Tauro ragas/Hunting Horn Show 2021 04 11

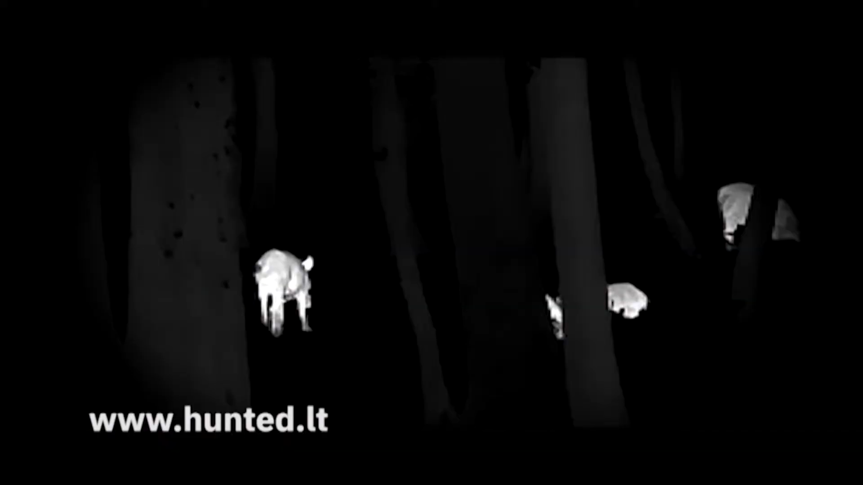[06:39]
Iki 8 kartų skaitmeninį artinimą su vaizdo vaizde funkcija. Kompasą. Objektų aptikimas iki 2500 metrų. Galimybė filmuoti bei fotografuoti.